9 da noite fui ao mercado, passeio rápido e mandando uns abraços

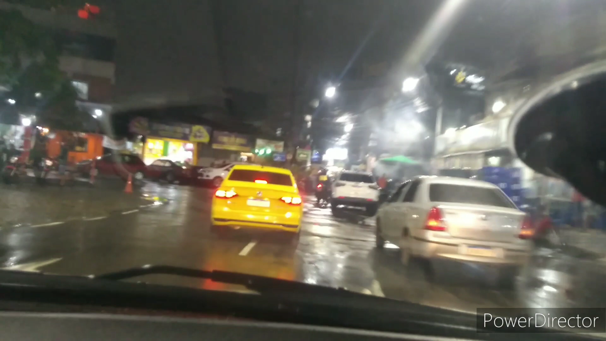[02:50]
Olha o mercado aí, o mercadão que a gente vai aí
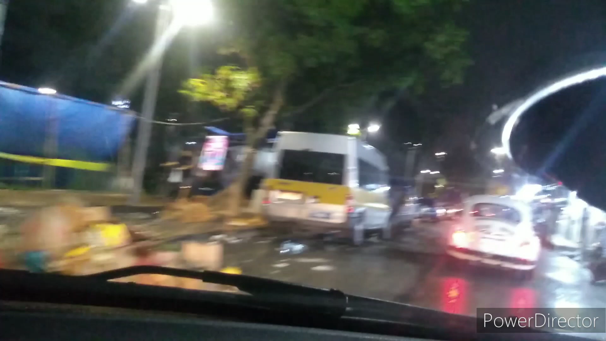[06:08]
Tô mostrando pra vocês o interior de uma comunidade Muito tranquila Bem movimentada Aqui tá chovendo Tá devagar o movimento Mas se não Isso aqui tá
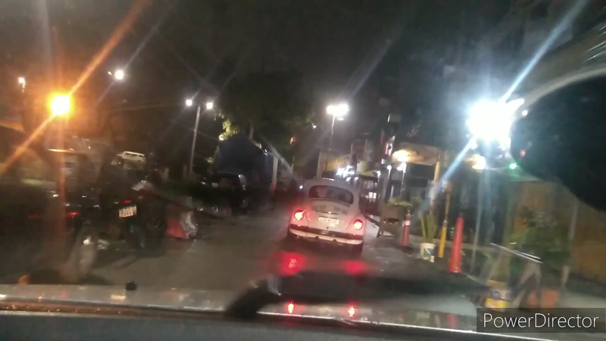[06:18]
Fervendo de gente nas ruas Isso aqui é muito movimentado
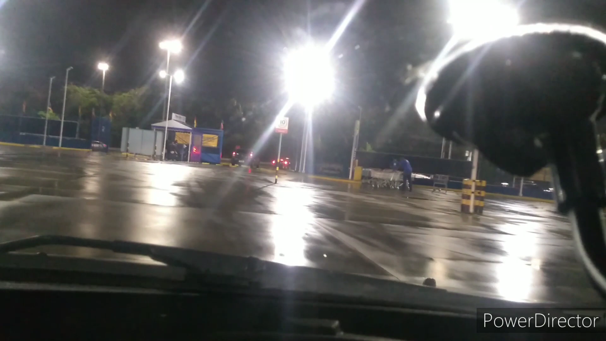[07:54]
Vamos fazer agora o caminho de volta pra casa Depois de uma passadinha breve no mercado Fiz umas comprinhas Agora estamos voltando A chuva deu uma trégua Tá chegando fraquinho, né?
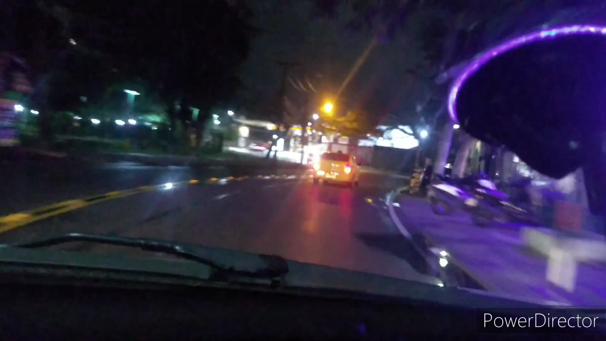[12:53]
Vocês puderam ver um pouquinho do Jacarepaguá à noite São nove e meia Bem que tranquilo
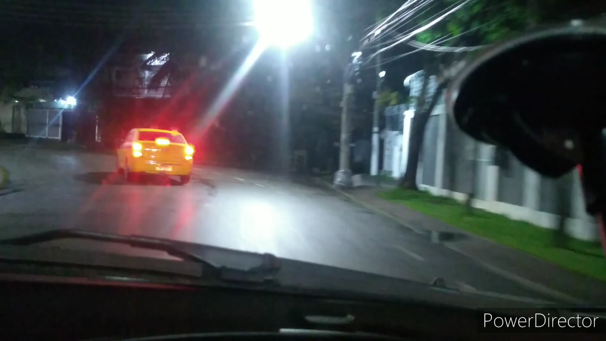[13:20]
Um lugarzinho tranquilo demais também De se morar De se viver E de se conhecer Se tem algum parente que mora em Jacarepaguá Pode
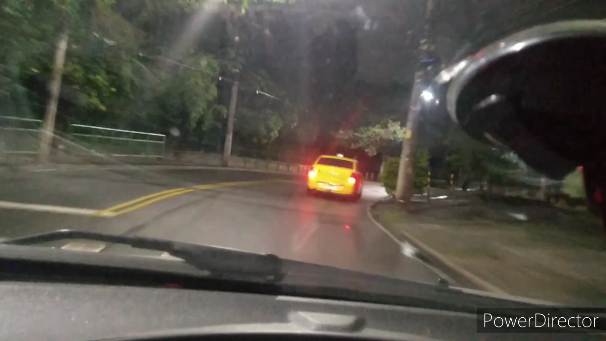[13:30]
visitá-los Que serão bem recebidos Não só pelos parentes Como pelos
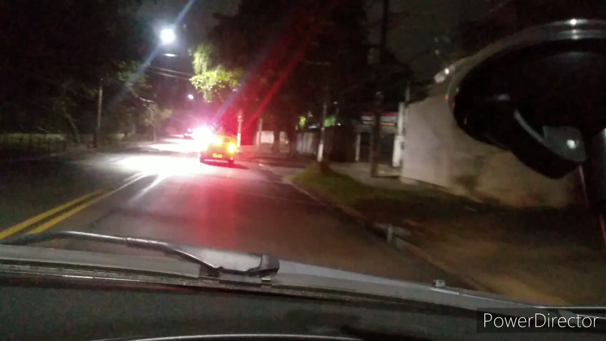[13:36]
vizinhos também Meus amigos Estou chegando agora aqui Estou entrando no condomínio aqui